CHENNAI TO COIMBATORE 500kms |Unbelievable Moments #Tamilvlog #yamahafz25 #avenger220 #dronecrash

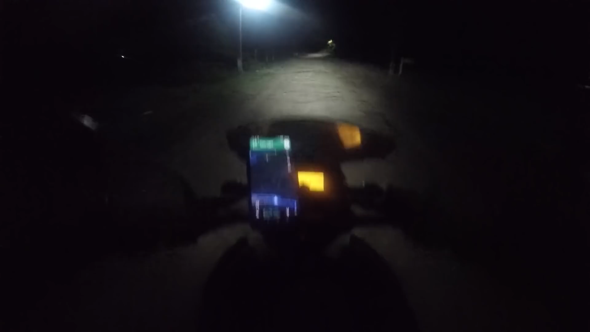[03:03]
465 kilometers ஃப்ரம் ஹியர் ஸோ பெட்ரோலும் ஃபுல் பண்ணியாச்சு அண்ட் மெயின் ரோடு வந்தாச்சு உங்கள் செர்ரி பாய் கம்மிங் டு கோயம்புத்தூர் மேன்